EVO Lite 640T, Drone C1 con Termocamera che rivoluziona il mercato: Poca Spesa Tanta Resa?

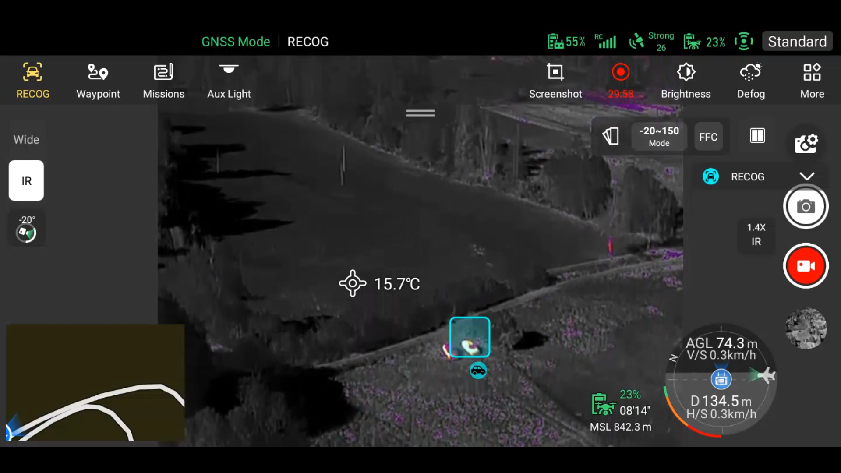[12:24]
On screen: spot 15.7°C
naturalmente registra le immagini visibili e termiche anche sul drone vedete qua c'è una persona che sta camminando
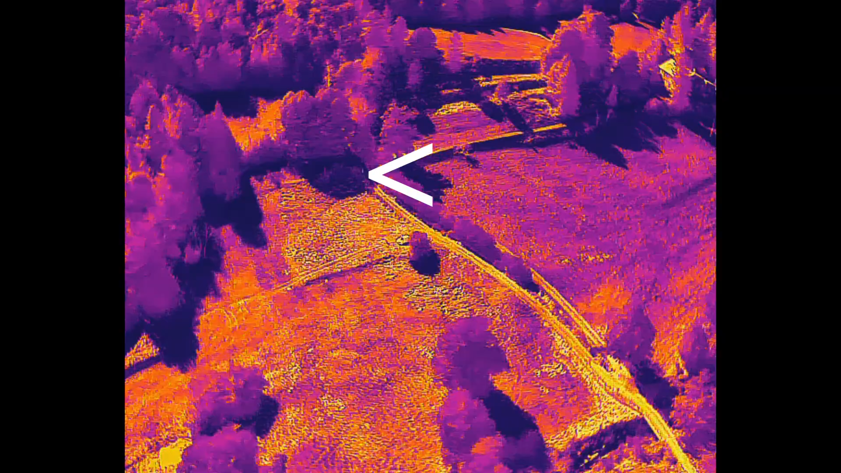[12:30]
a questa altezza e a questa distanza non è male avere questa capacità considerando anche come ho detto che l'ambiente circostanza è molto simile come temperature a quelle del corpo umano
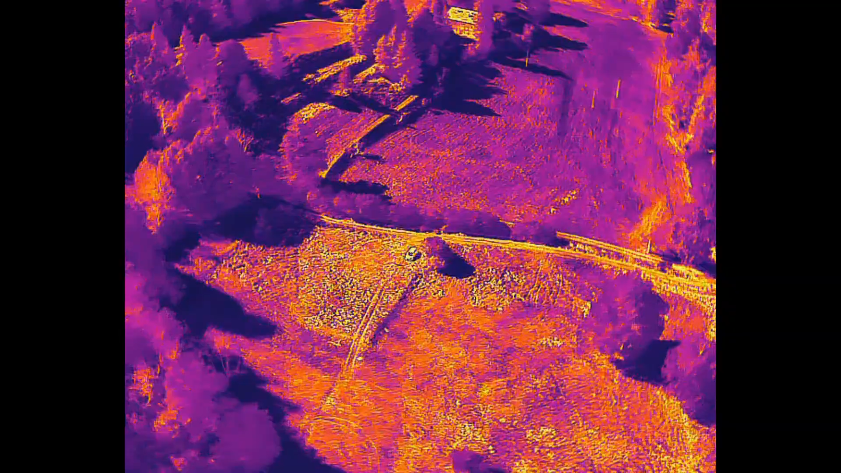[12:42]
vestito vedete sta camminando e comunque si riesce a individuare come
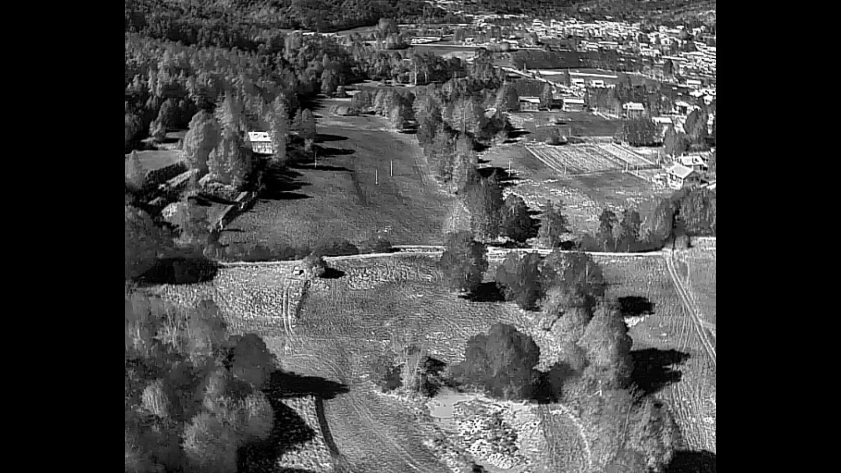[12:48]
detto scatta foto jpeg radiometriche che è possibile analizzare con un tool che Autel metterà a disposizione ora l'ho analizzato con quello disponibile per
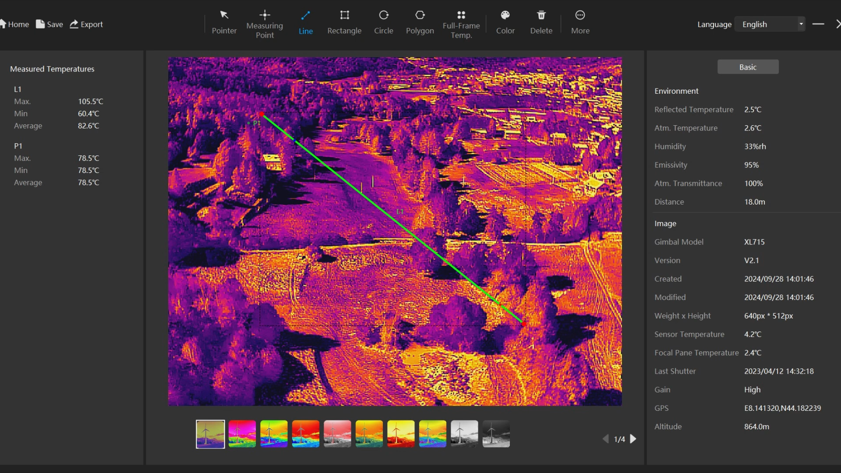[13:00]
evo 2 enterprise però c'è ancora qualcosa da sistemare come vedete le temperature non sono proprio quelle giuste probabilmente sono espresse in Fahrenheit invece che in gradi come viene indicato tra l'altro questo drone non ha la RTK però ha la possibilità di fare missioni anche fotogrammetriche anche white point vedremo nei prossimi video molto davvero molto completo
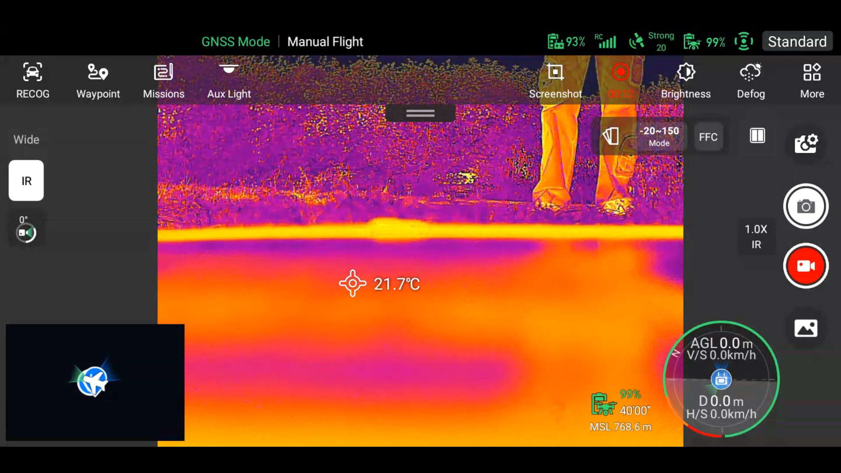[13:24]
On screen: spot 21.7°C
e l'autonomia di volo vedete in basso a destra
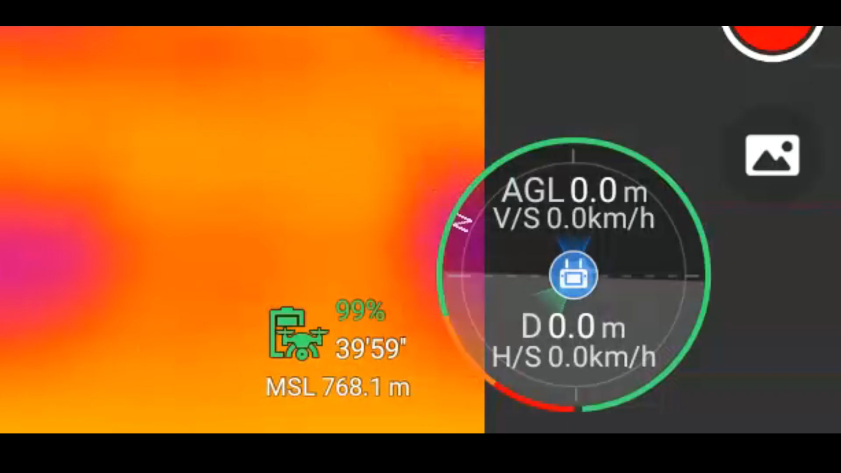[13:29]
indicava 40 minuti
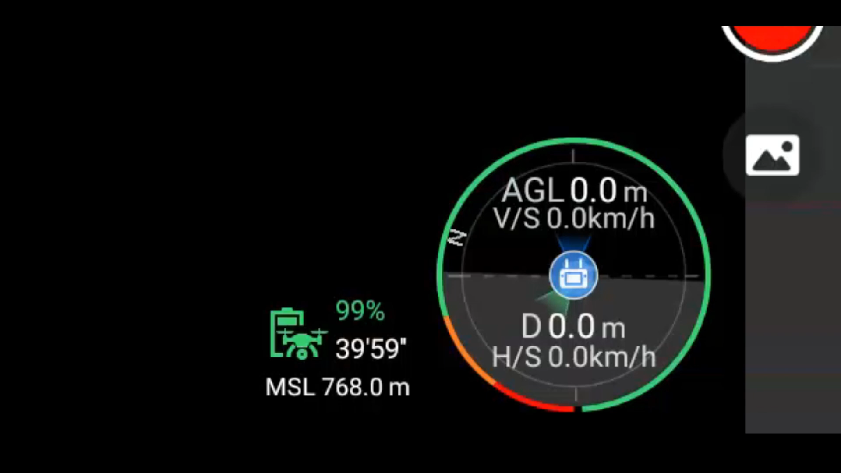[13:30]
adesso 39 l'autonomia di volo reale a me ha raggiunto tranquillamente
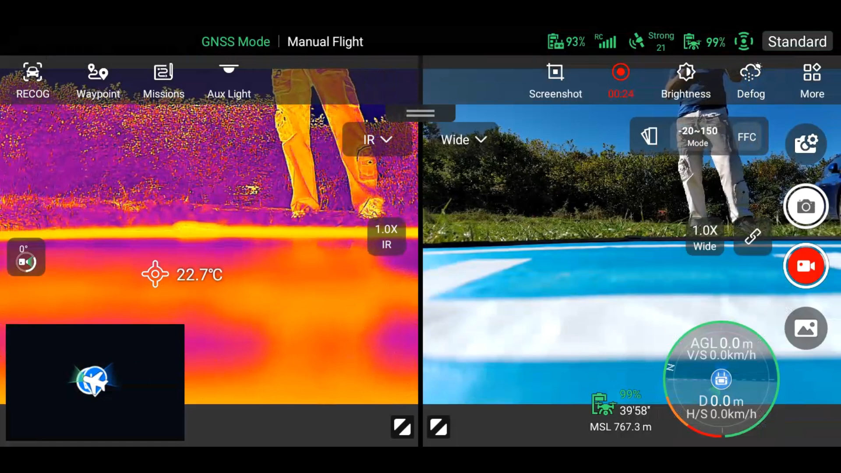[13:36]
On screen: spot 22.7°C
35 minuti prima di tornare a casa per batteria scarica il cui atterraggio